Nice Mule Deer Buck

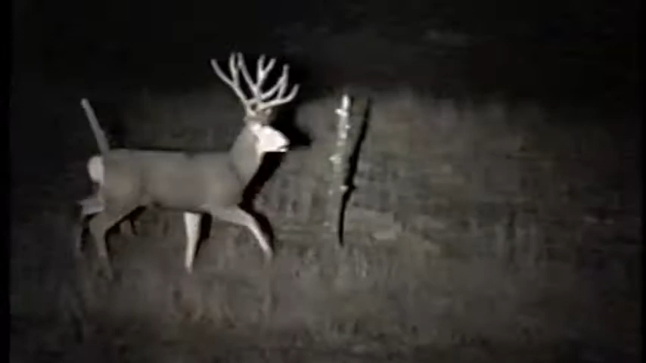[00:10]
it's not real wide oh he's got cheaters on his left tell you what he's a nice deer he's got cheaters on his left oh stop that car there we go
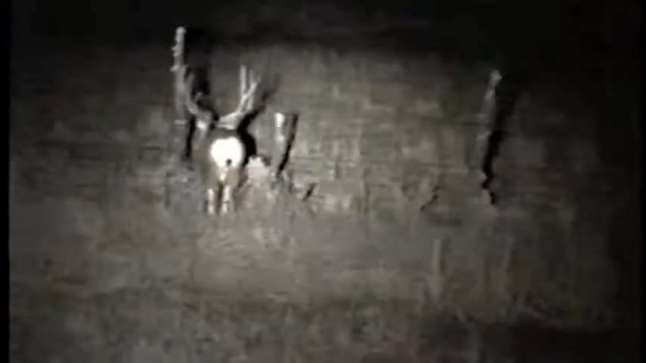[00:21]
dang oh man beautiful deer I'll shoot him